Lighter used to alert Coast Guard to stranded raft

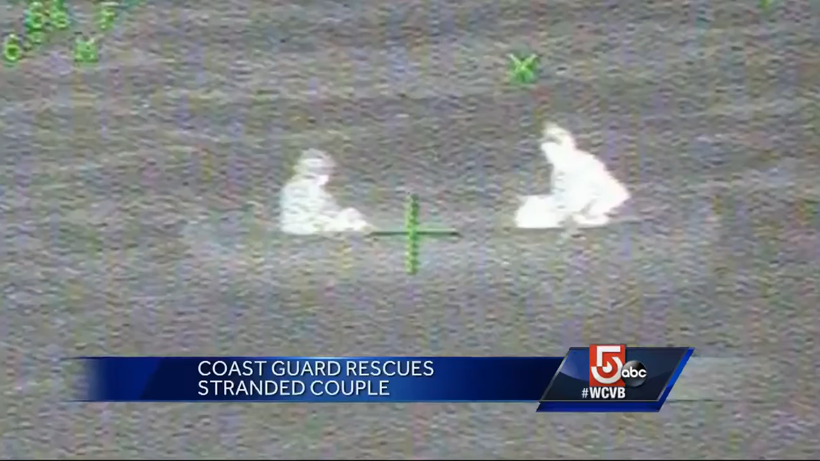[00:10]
Images from the Coast Guard show the Cohasset couple in their raft just before being rescued about nine miles off the coastline.
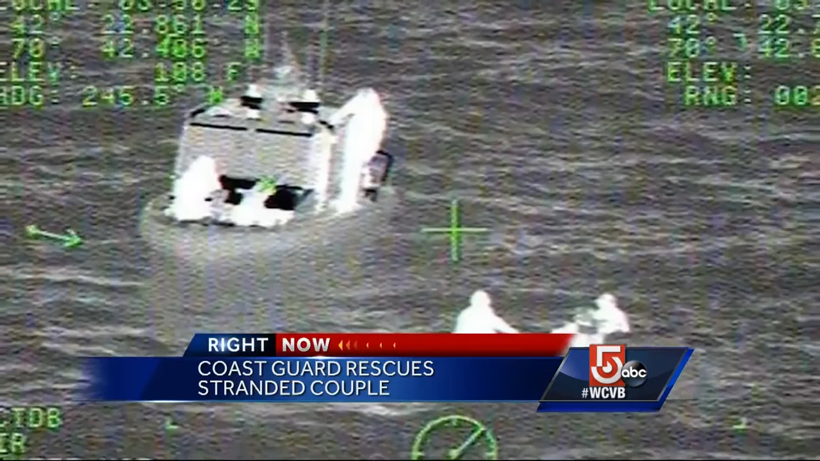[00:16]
The pair was found at 4 a.m.